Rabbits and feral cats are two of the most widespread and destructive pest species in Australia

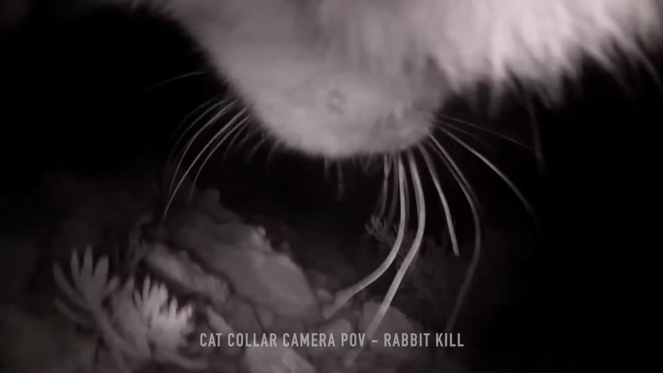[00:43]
From the GPS and the video collar footage, rabbits were a huge part of these cats lives. They would go from often burrow to burrow to burrow, they were the main thing they were hunting.